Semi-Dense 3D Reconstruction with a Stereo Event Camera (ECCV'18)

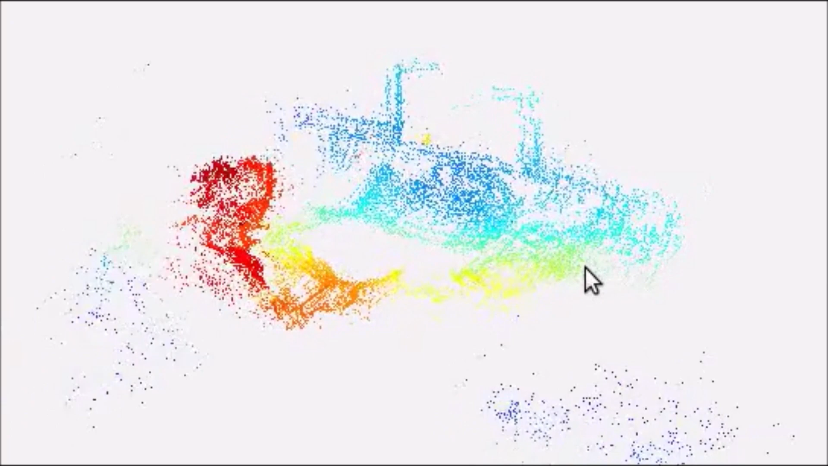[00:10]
from data captured by a stereo event camera rig moving in a static scene,
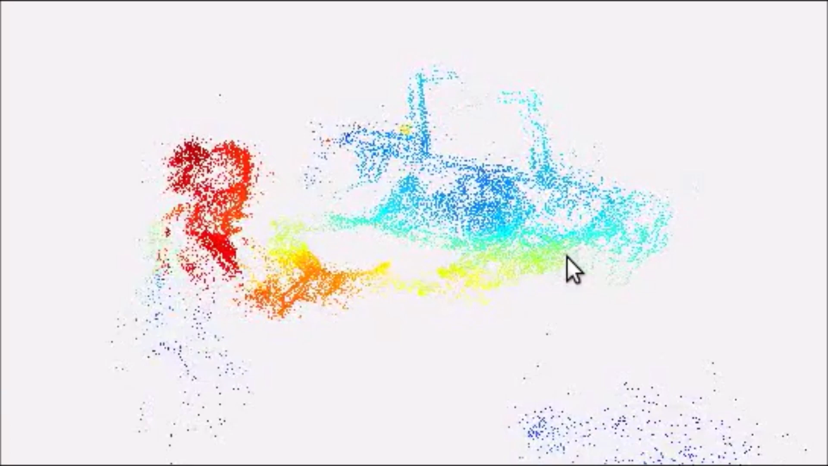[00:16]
such as in the context of stereo simultaneous localization and mapping.